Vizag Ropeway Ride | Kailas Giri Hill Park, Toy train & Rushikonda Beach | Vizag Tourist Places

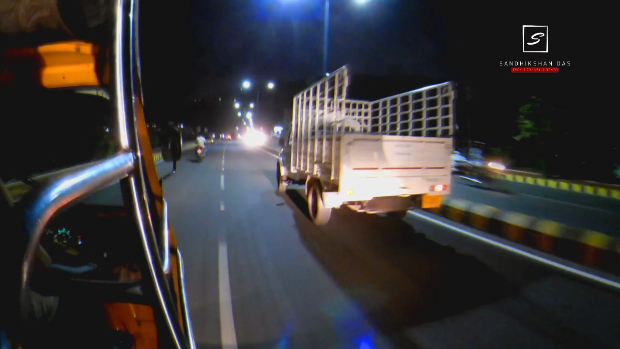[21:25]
Now this is time to go back to our hotel.
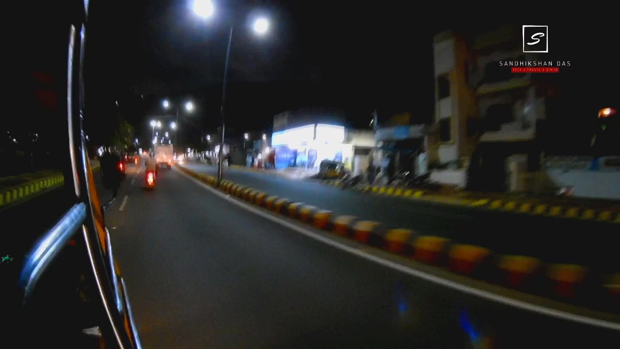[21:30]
The nighttime road also looks so crafty in the one after one street light.